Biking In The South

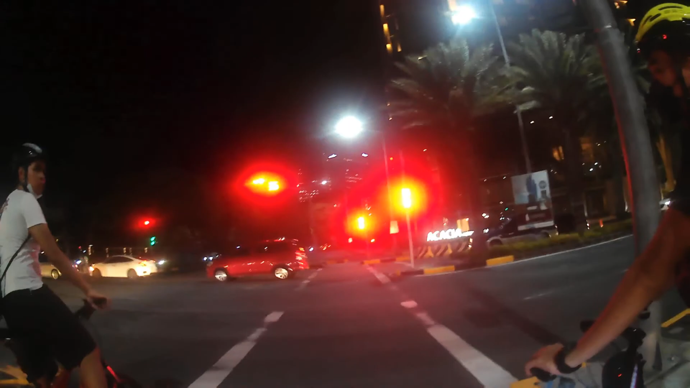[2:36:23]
customize sa kotse nila. Siguro pupunta sa ano yan. Now, doon, car meet. So, bakit? Bakit?
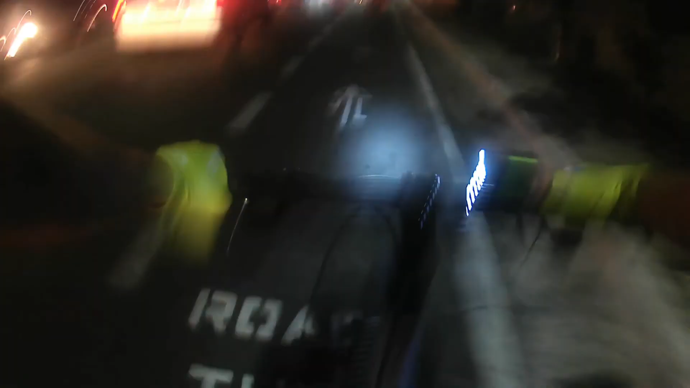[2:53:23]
Anakin! Siyuri! Bike lane talaga ito eh.
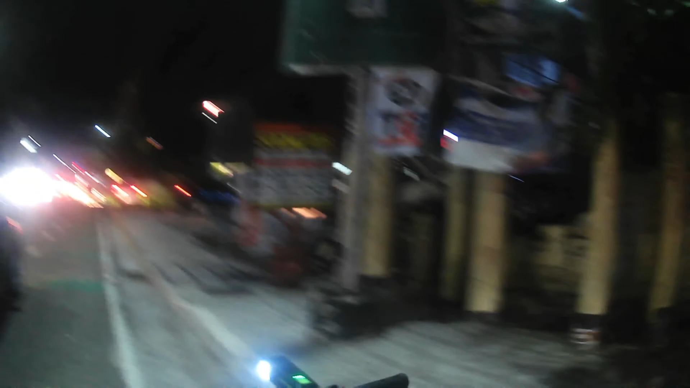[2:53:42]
Bike lane talaga ito eh. Nasa lubaw ng bike lane eh. So, alam mo ba pre? May kotse. Babangga ako nasa lubaw ng bike lane.
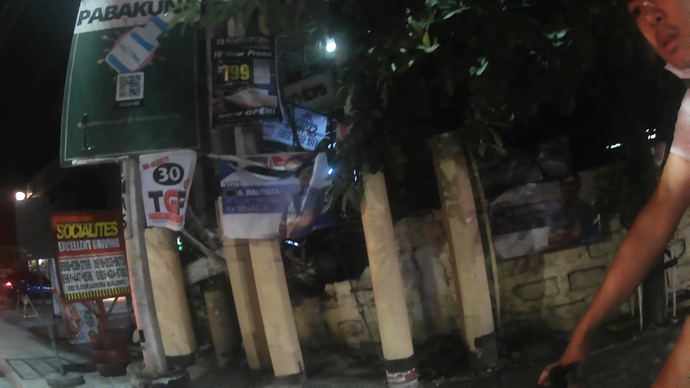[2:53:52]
Wala lang. Share ko lang.
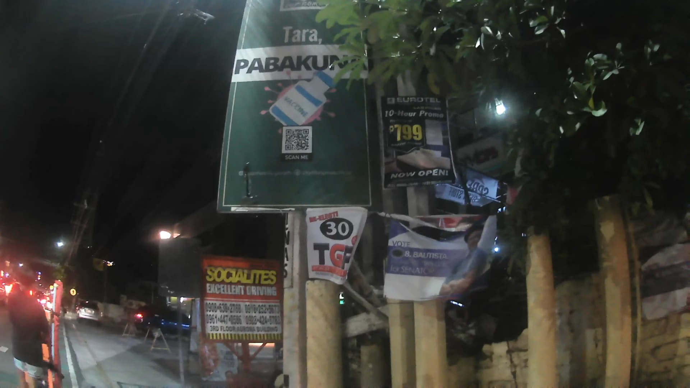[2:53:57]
Bike lane talaga ito. Hindi, wala kasi respeto sa mga bike lane.